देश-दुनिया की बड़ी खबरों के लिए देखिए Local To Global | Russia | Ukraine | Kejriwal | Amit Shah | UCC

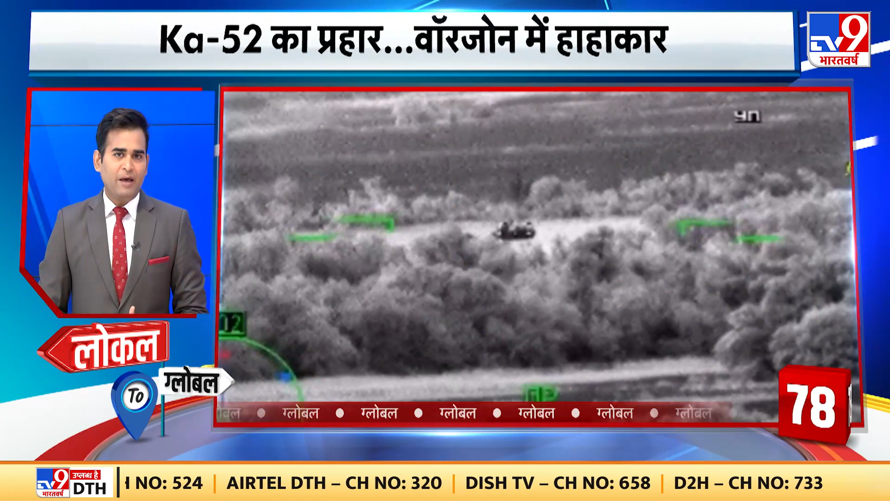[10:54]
बैटल फील्ड में रूस के अटैक हेलिकॉप्टर ने कहर मचाया, आगे बढ़ रहे युक्रेणी काफले पर के-52 हेलिकॉप्टर से अटैक किया, हमले में युक्रेण को हुआ भारी नुकसान